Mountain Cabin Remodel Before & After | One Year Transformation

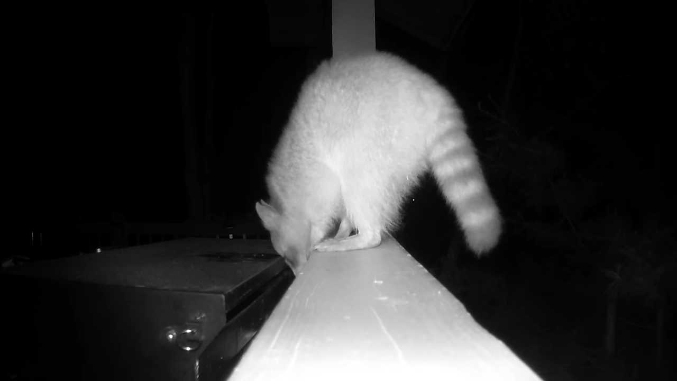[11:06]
the raccoons oh my gosh we have a little family of them that are just
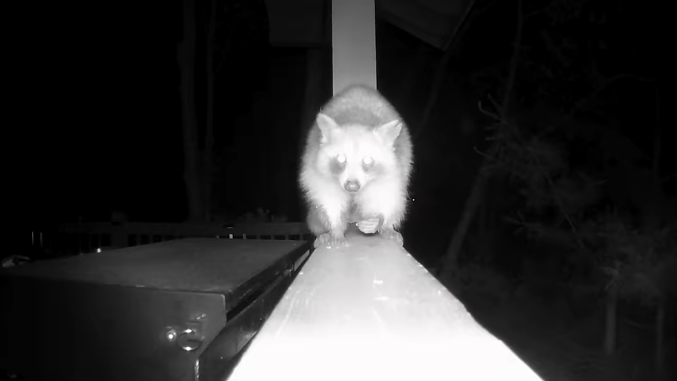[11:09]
little pests but uh you know we're
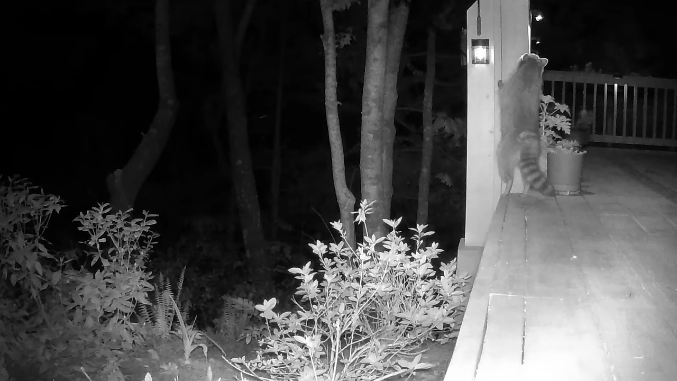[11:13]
cohabitating as best as possible staying safe yeah we have lots of deer
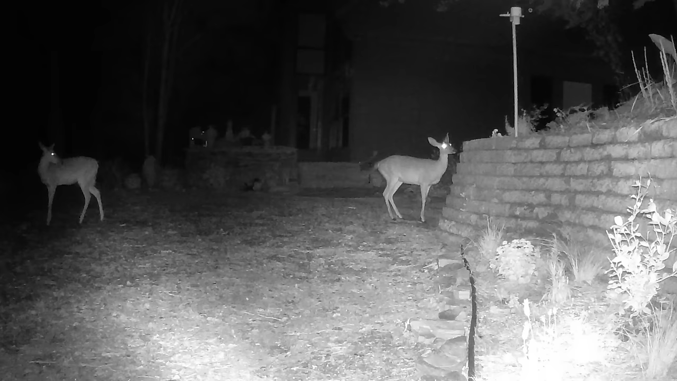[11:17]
oh my gosh they eat our hostas they eat everything and they're beautiful though i do love them and in the